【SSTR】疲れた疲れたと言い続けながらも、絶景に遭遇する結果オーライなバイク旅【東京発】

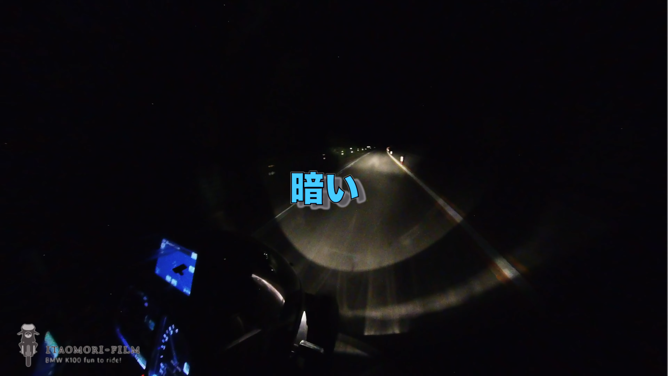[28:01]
もうなんか暗いし全然見えないし、そしてこう寒いし、失敗したよ。早く着かないかな。10キロぐらいで着くと思ったら30キロもあることが判明しまして、早く温泉に入りたい。 よいしょ、マジか。